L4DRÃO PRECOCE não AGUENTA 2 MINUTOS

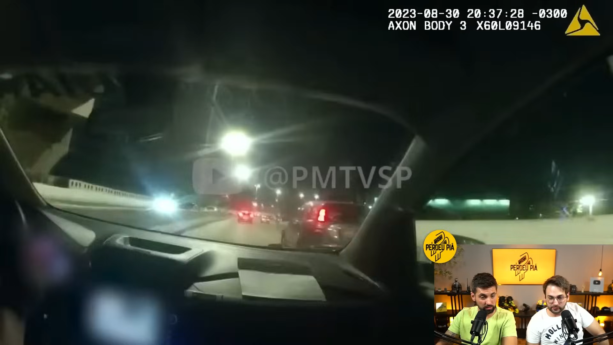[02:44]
Olha, cara. São Paulo o tempo todo esse trânsito. Tempo inteiro. Ih, vai bater. Vai abandonar. Vai parar no trânsito, Copom. Vai parar no trânsito, Copom. Tem lançada, dá pra ir. Nossa, vai entrar. Ah, desce, desce, corre. Desce, corre. Fecha a porta.